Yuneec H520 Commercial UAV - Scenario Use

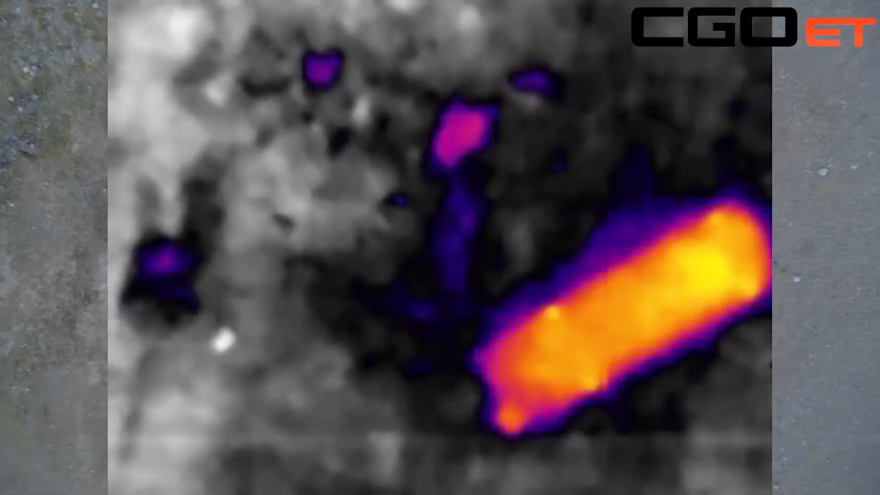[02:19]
With Unique's ET camera or thermal imaging camera I can do a search for a body or heat source and then be able to switch that payload out to another camera to get an actual closer view of what we've found and if that's our actual target that we're looking for.